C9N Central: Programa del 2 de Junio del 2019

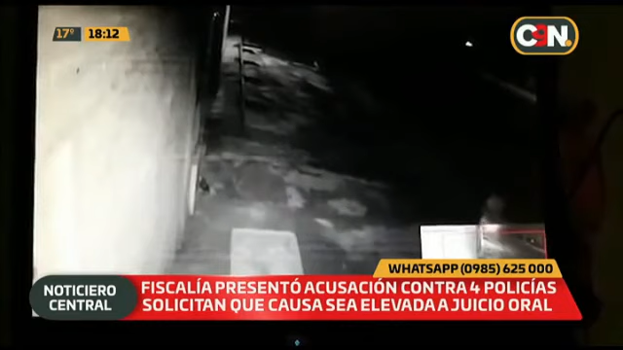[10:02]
lo sacaron del calabozo para llevarlo hasta su casa y desvalijar y llevarse todo lo que había en el interior de esta vivienda? Bueno, finalmente la fiscal Gladys González presentó acusación contra estos agentes policiales por varios delitos. Por ejemplo, obstrucción a la restitución de bienes, frustración a la persecución y ejecución penal. La agente del Ministerio Público requirió además que la causa sea elevada a juicio oral y público. Esto, como decíamos, ocurrió cuando el procesado Jaime Escobar, quien estaba preso en la comisaría de San Lorenzo, 54, ¿no te vas?
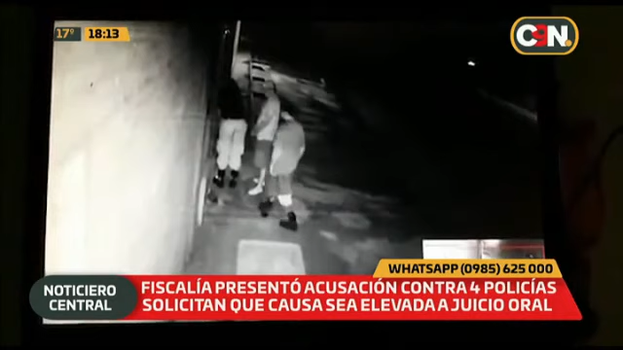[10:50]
policías Héctor Javier Silguero Velázquez y Simón Osorio Amarilla, quienes se alzaron con varios objetos y documentos de la casa del detenido. Todo quedó, para desgracia de los policías, y para poder saber la verdad también del accionar ilegal de estos agentes, repito, todo quedó grabado en imágenes de circuito cerrado.
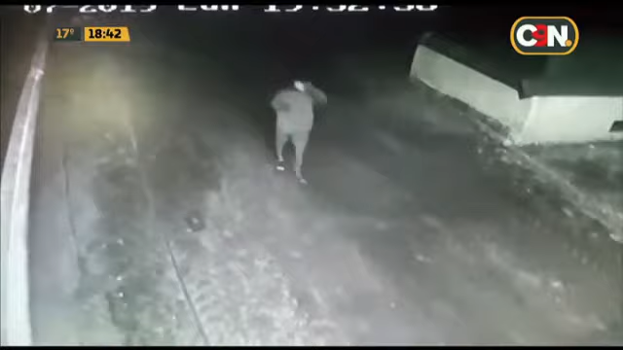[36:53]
¿La hora dice arriba? 19:32 de ayer. Temprano. Tempranísimo. Fíjense, está ahí la moto. Sí. Lo aprietan, el bolso era el objetivo, la mochila.
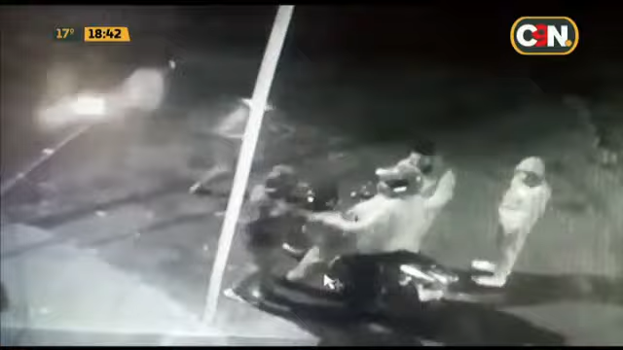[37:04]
¿Cuántos son ellos? ¿Tres, cuatro delincuentes? Sí, son cuatro. Son cuatro. O el motociclista le saca el arma. Le saca el arma a uno de ellos. Aparentemente también. Le saca el arma a uno de ellos. Porque ya le despojan del bolso que tenía en la mano derecha, uh-huh, y luego del bolso que tenía sobre el tanque de la moto. Vamos a repasar otra la imagen. Ahí.
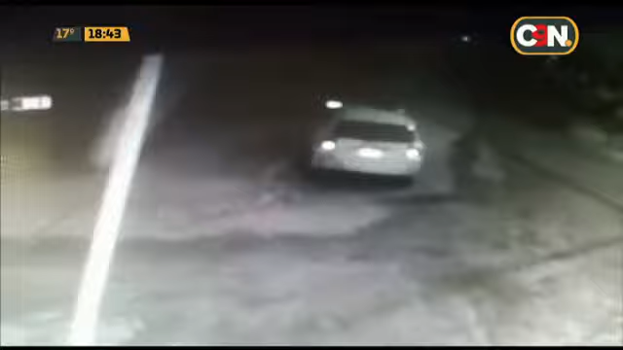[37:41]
Vamos a repasar otra vez este su inicio. Pero qué temprano, antes de las 8 de la ahí noche. Ahí marca 17:33 incluso. No, capaz que no coincide la hora. Sí. Ahí fíjense, van caminando, ahí, dos, tres.
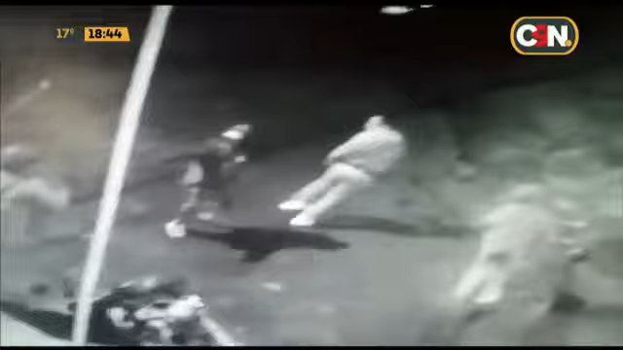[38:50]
Sí, sí, sí. Bueno, huyamos de acá más o menos la consigna ya, ¿eh? Bueno, ahí sí. Qué situación, ¿eh? Sí. Pero el hombre estaba preparado. Sí, y ahí se cruzó otro también. Y ese pareciera ser una patrullera. Uh-huh. ¿El vehículo de allá? No, sí. Habría que ver. Tiene las características de una patrullera, ¿eh?
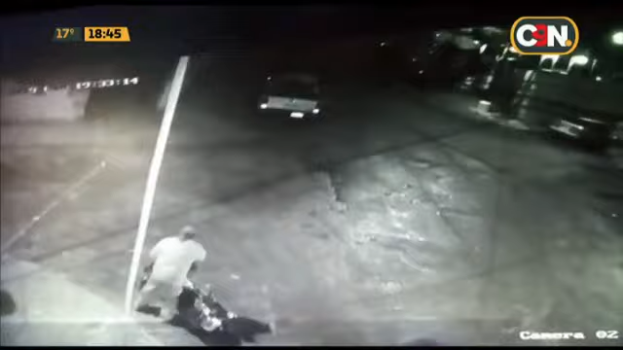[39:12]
La misma marca que utilizan siempre, la 4x4.
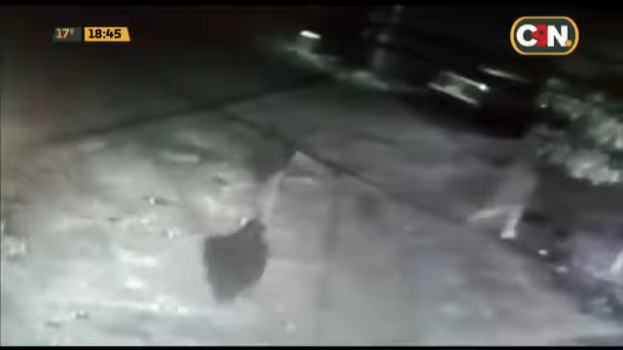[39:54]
Llegaron por su vida ellos, ¿no? Sí. Viste que es un. No, es una camioneta. Una camioneta. De similar característica. Sí. A la de la policía. A la de la policía, sí. Repetimos, esto ocurrió. Ayer decías, Iván, sobre Paraguarí y Comuneros. Uh-huh. Barrio Ricardo Brugada.